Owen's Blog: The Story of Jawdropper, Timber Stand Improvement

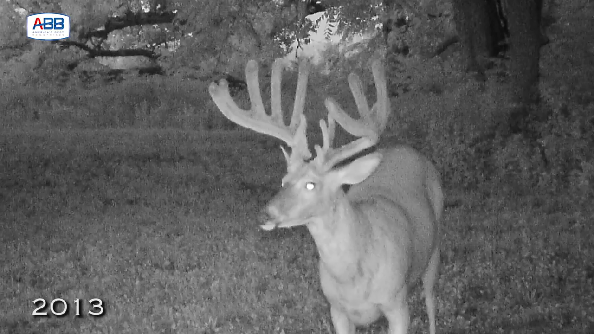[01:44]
He was only, you know, he was just starting his threes and fours, I think, and they knew he was going to be something special then. I first looked at that trail picture.